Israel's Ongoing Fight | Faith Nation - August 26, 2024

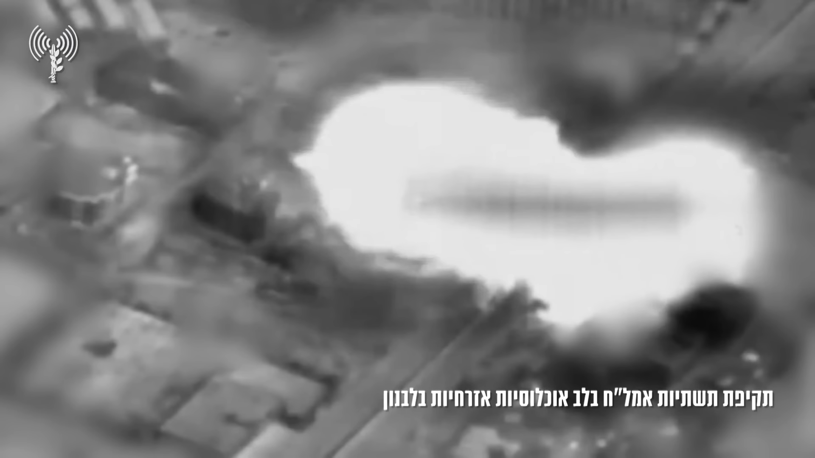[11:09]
targeting firing positions, ammunition depots and key operatives. The Hezbollah have today also drones.